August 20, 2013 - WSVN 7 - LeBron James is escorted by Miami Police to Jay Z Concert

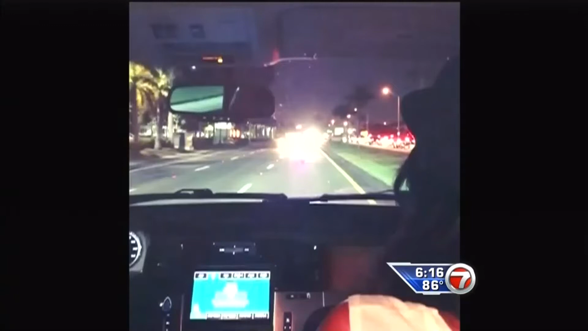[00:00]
I police escort on the wrong side of the street. It is the seven second video posted to LeBron James Instagram account that it's ignited a firestorm on the Internet. It shows the heat star following a motorcycle officer traveling against traffic on Northwest 27th Avenue on the way to the Justin Timberlake Jay Z concert on Friday. Miami Dade police now confirm it was their officer leading LeBron James the wrong way.